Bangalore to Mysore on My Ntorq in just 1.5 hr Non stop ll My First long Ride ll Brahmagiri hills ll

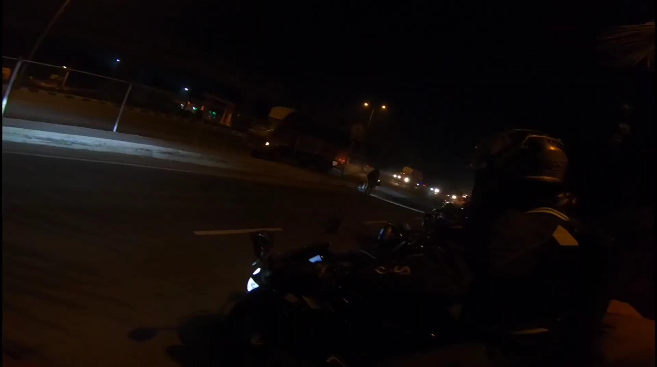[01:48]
All right guys, BMW के सामने अपने एंटोर खड़ी हुई है.
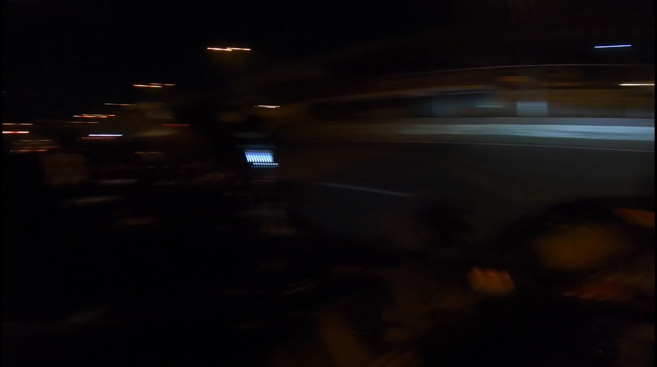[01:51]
All the riders are lined up guys and we are off to Coorg.
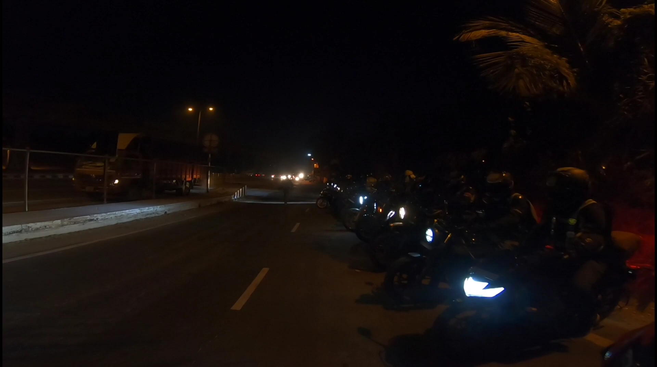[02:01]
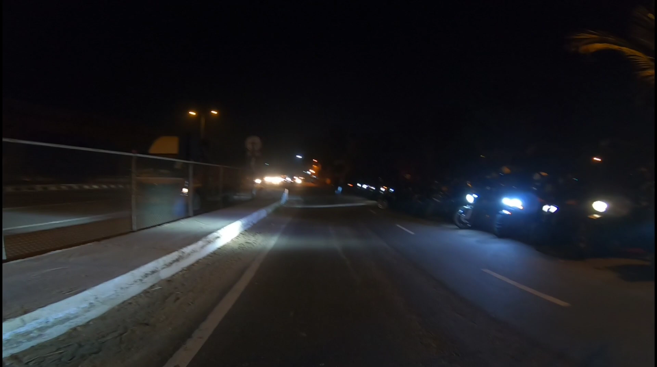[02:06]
Wow, kya scene hai. Early morning 5:30 and we are off to Coorg.
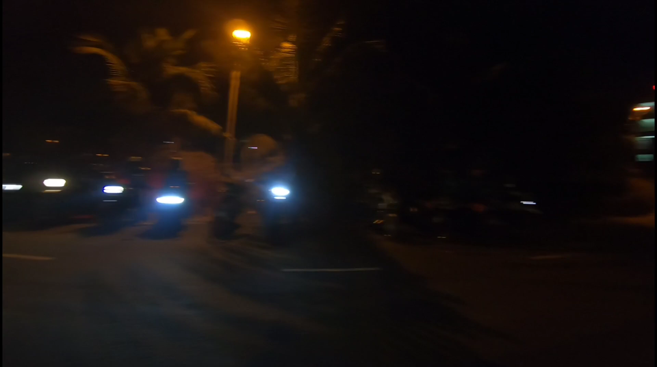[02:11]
First stop is Mysore.